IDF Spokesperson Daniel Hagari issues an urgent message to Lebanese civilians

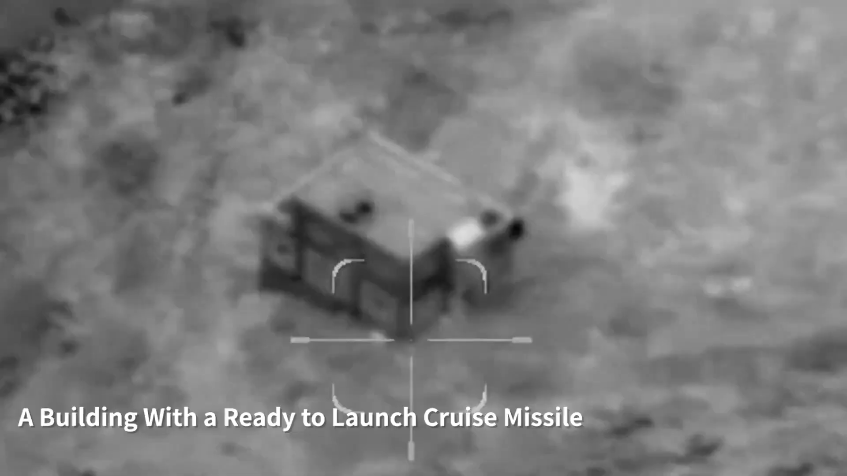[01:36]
Here you can see how we identified the terrorists making an opening in the building that exposed the missile.
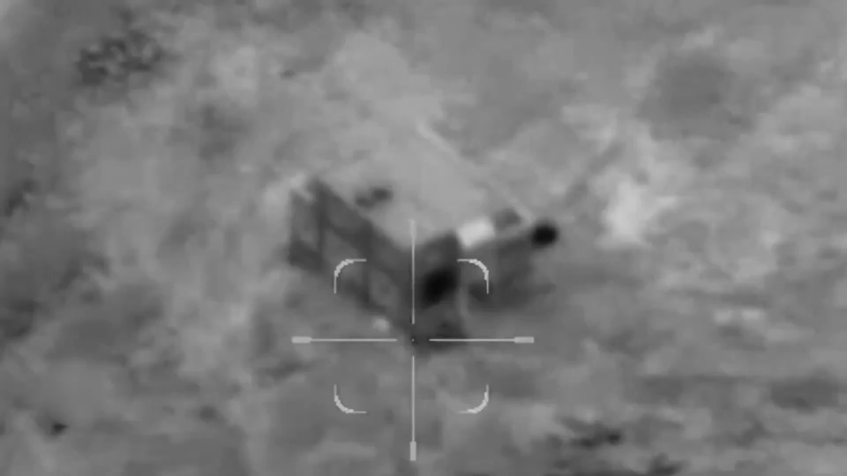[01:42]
In a precise strike, the IDF eliminated the terrorist and this
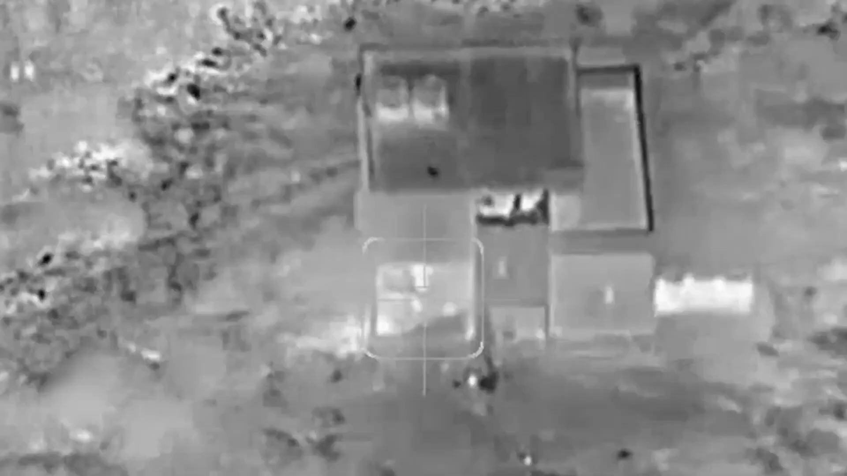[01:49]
missile-launching infrastructure shortly before the launch.